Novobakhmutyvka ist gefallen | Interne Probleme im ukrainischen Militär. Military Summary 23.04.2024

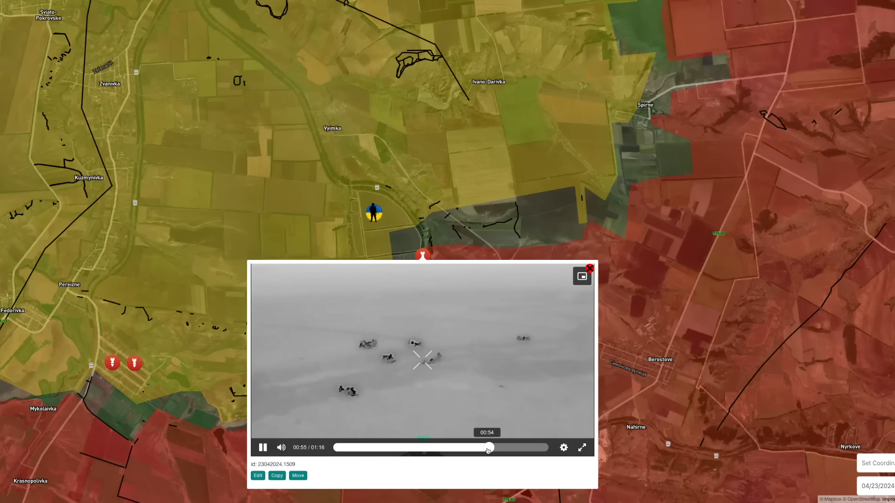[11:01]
Also eine ziemlich aktive Gegend, sag ich mal.
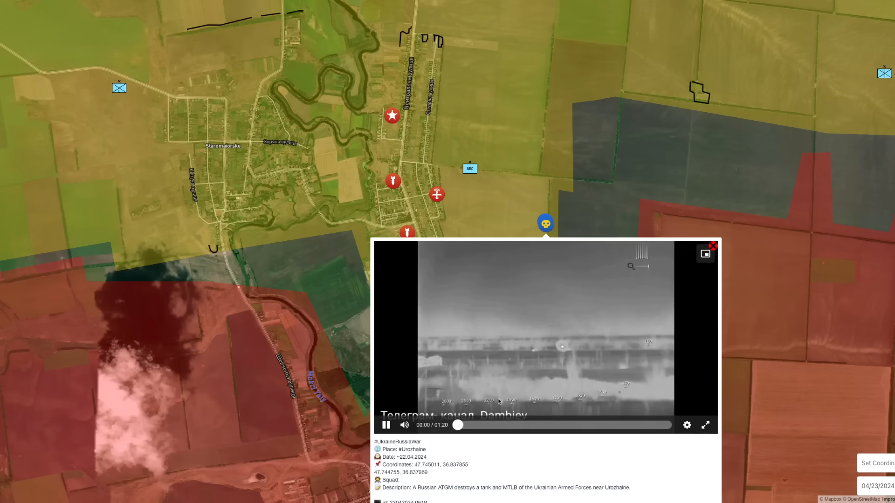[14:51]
Hier wird ein ATGM verwendet, um ein Panzer und ein NTLB der ukrainischen Streitkräfte zu zerstören,
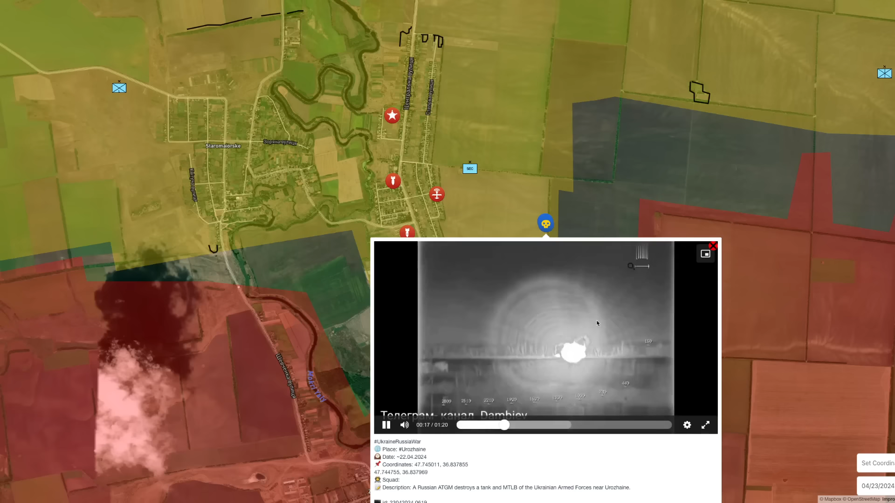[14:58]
entlang des Waldstückes östlich von Odazzeine.